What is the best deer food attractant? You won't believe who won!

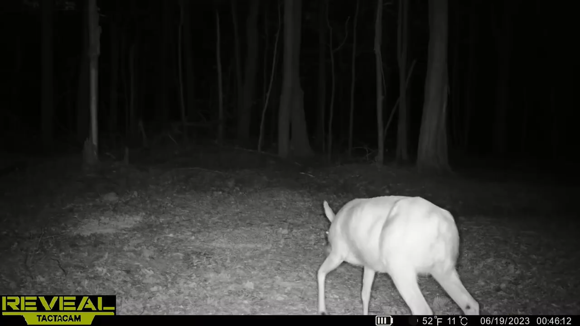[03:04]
Then proceeded into night and another doe came out. Could have been one of the same does we saw earlier but she started heading her way right on over to the middle pile again for the Agway apple scented corn. Finally another deer came out and they decided to choose the Trophy Image deer pellets.